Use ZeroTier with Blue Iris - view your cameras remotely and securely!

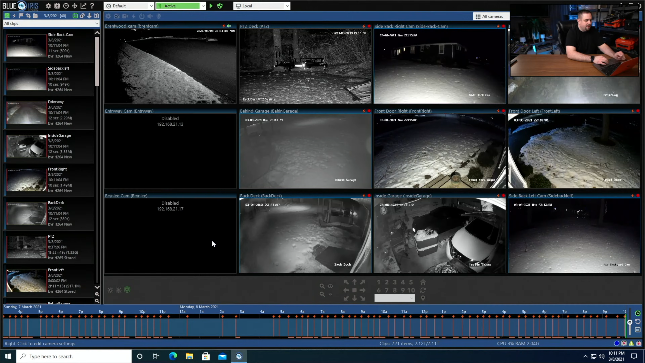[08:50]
So once Blue Iris is open, you're going to click on the gear icon. So you're going to click on web server. Normally, you'll have your external address, your WAN address here, and your internal address here.
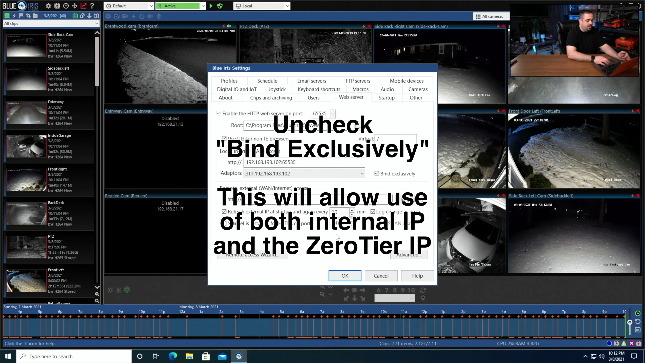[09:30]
And if I click OK, now Blue Iris, the Blue Iris web server, is on that Zero Tier IP address.
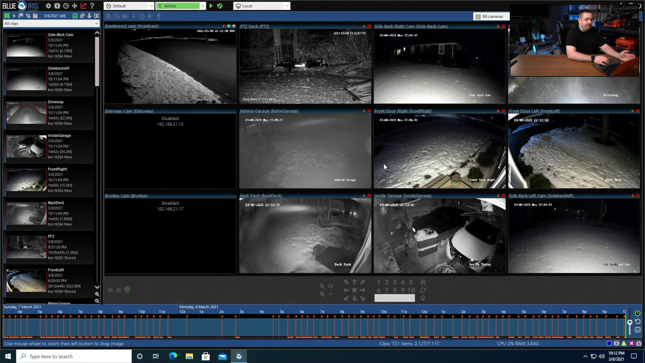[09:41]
The cameras themselves are still connected to the regular 192.168 IP address, but the web server itself is on a different network adapter. Your Zero Tier network is now set up.